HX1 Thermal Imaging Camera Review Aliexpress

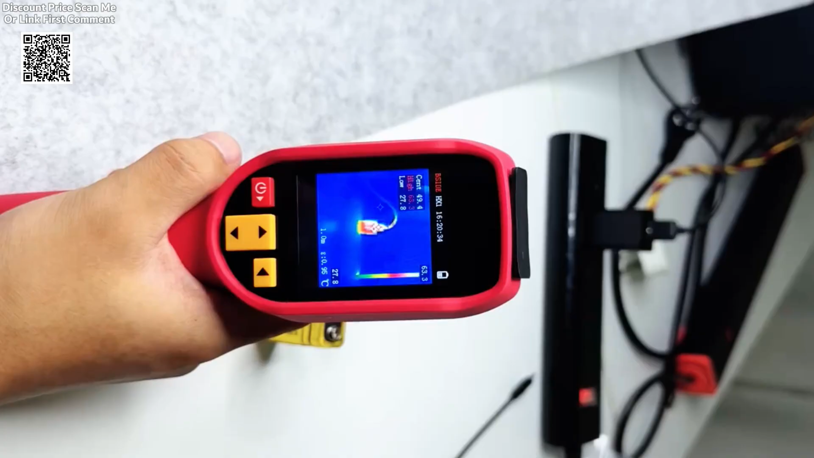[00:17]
It features a 240 by 240 pixel resolution,
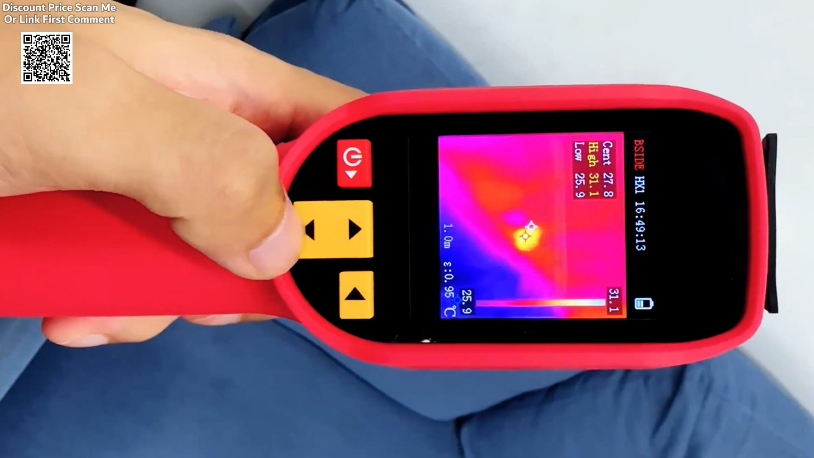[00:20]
On screen: scale top 31.1°C, scale bottom 25.9°C
offering detailed and accurate thermal imaging for professionals who need precision. One of the standout features of the HX1 is its Wide Field of View FOV, which offers a 50-degree angle both horizontally and vertically,
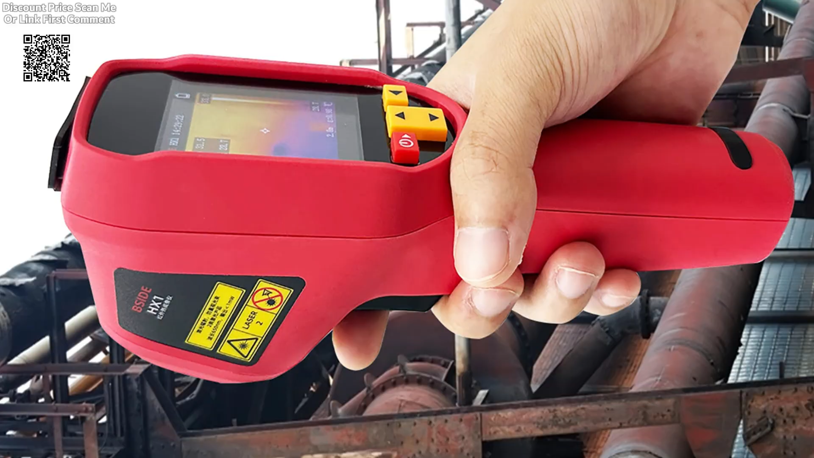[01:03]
For added convenience, the HX1 includes a laser pointer and a temperature alarm feature that alerts users when certain temperature thresholds are exceeded, ensuring that potential issues are identified immediately.
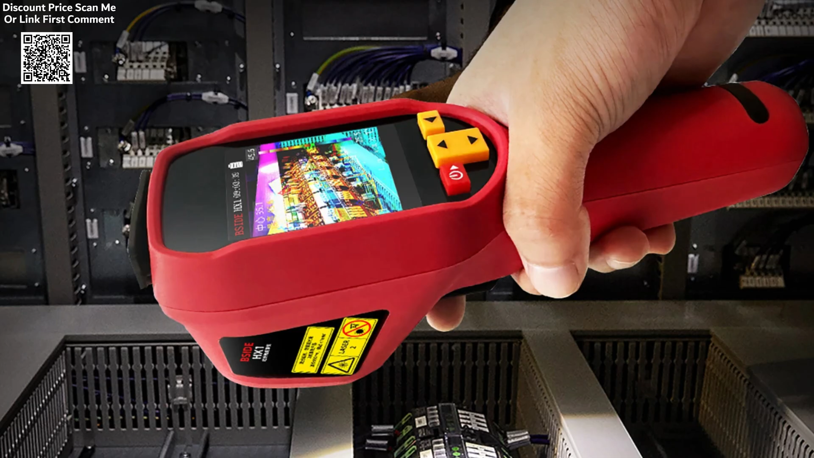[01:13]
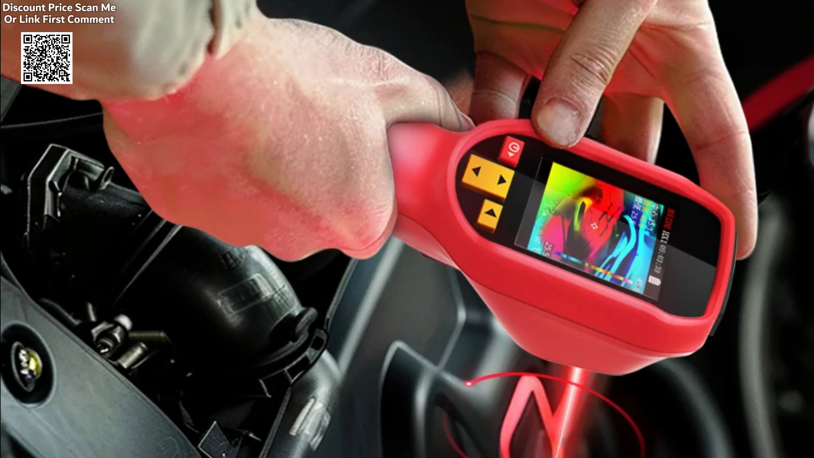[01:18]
The HX1 is also built to withstand harsh working conditions, featuring an IP5 for protection level, which makes it resistant to dust and water.
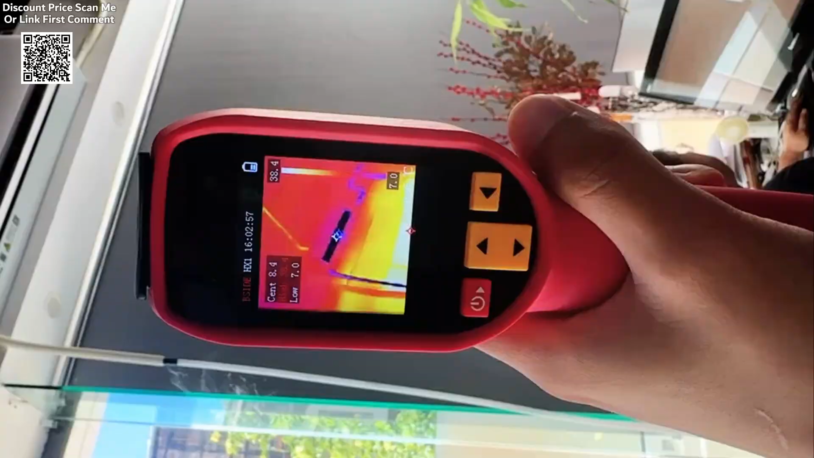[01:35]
For added versatility, the camera can be mounted on a tripod, allowing for hands-free operation in fixed positions.
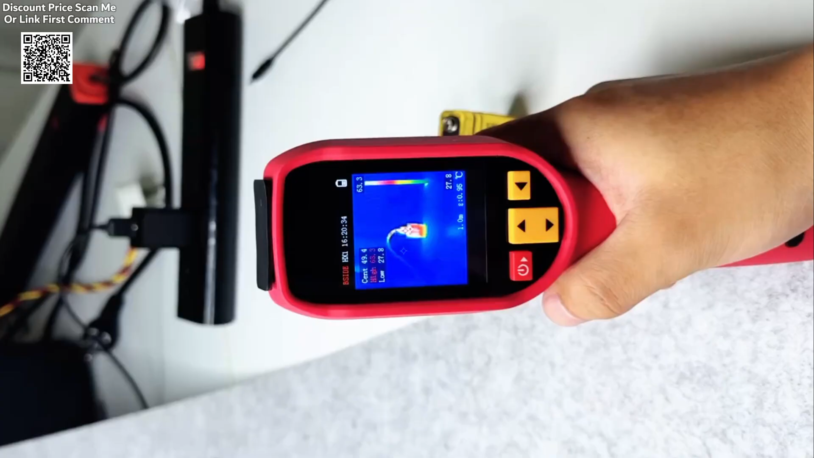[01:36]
On screen: scale bottom 27.8°C
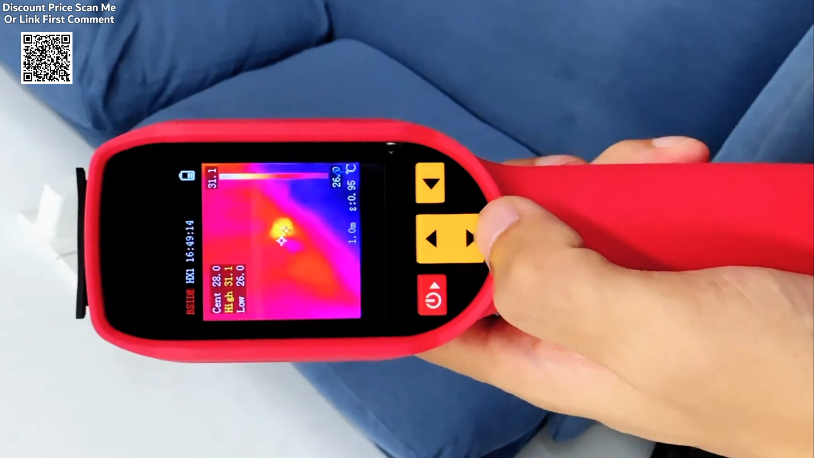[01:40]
On screen: scale top 31.1°C, scale bottom 26.0°C
The camera's fast boot speed of around 8 seconds and customizable auto shutdown feature further enhance its usability, allowing users to quickly start their inspections and conserve battery life when necessary.